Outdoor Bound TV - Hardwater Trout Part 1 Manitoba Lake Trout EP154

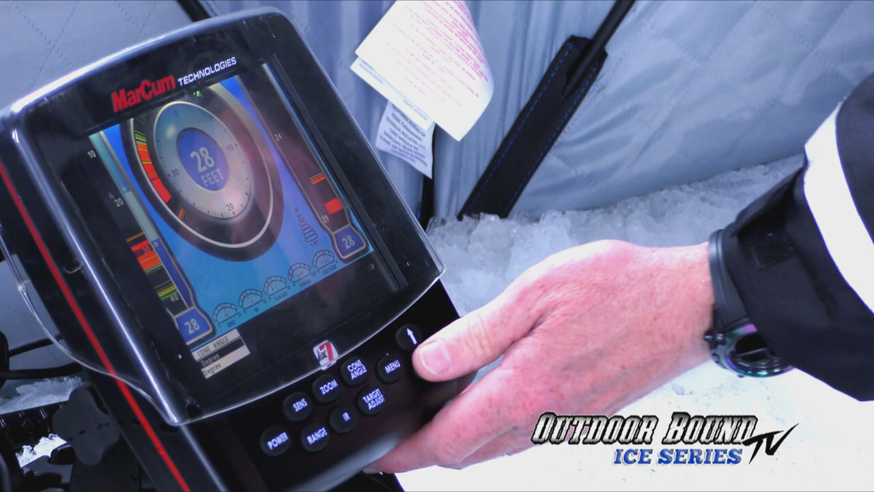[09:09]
Now, if you're fishing by yourself, you want a wider cone angle because you want to be able to see the fish around you.